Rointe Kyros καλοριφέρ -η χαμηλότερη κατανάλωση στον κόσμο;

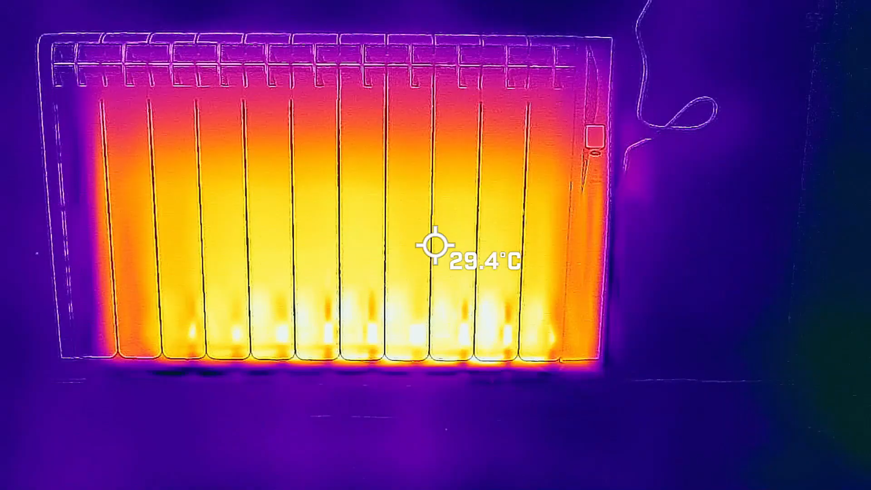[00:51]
On screen: spot 29.4°C
Έψαξα και βρήκα αυτά τα σώματα, επικοινώνησα με την εταιρεία και ζήτησα να μου στείλουν ένα από αυτά, να το δοκιμάσω, να βγάλετε και εσείς τα συμπεράσματά σας. Το συγκεκριμένο είναι 1210 βατ, είναι για ένα δωμάτιο και η εταιρεία μας λέει ότι μετά την πρώτη μισή ώρα που θα δουλέψει και θα πιάσει η θερμοκρασία του χώρου,
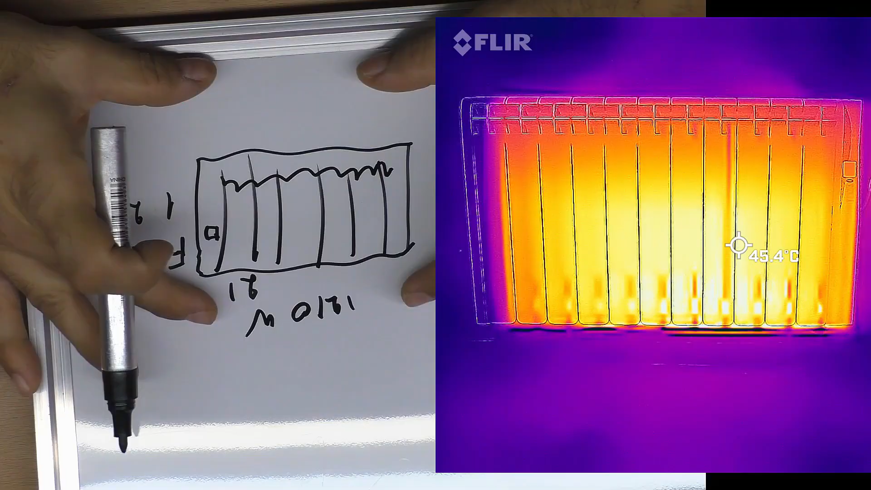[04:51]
On screen: spot 45.4°C
σώμα έχει μέσα πολύ καλής ποιότητας λάδι και γιατί λάδι και όχι νερό γιατί το λάδι και φτάνει γρήγορα σε θερμοκρασία υψηλή και αφού κόψει το σώμα κρατάει πολύ θερμοκρασία θα σας το δείξω σε λίγο το συγκεκριμένο σώμα 20 λεπτά μετά που το έβγαλα από την πρίζα με τη θερμική κάμερα μου έδειχνε ότι ακόμα είναι ζεστό και με το χέρι βέβαια το έπιανες και ήταν ζεστό γιατί το λάδι κρατάει τη
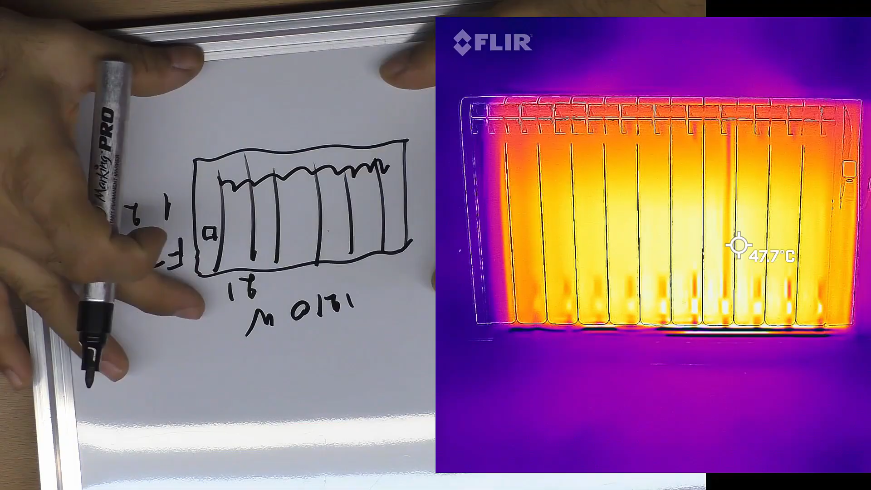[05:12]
On screen: spot 47.7°C
θερμοκρασία σε αντίθεση με το απλό σώμα καλωριφέρει το ηλεκτρικό αυτό είναι 1210 βατ μας λέει ότι είναι